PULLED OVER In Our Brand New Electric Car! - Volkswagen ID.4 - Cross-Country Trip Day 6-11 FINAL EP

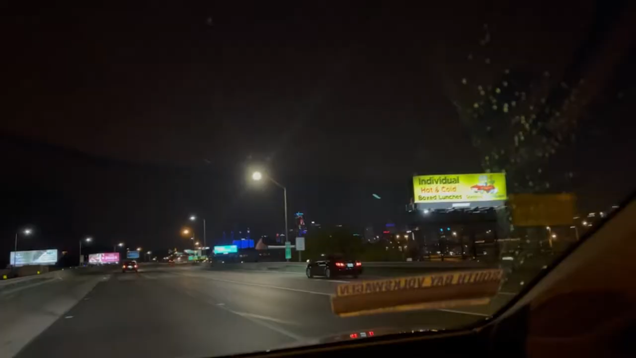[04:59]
We have to wash the window from all the bugs splattered on it.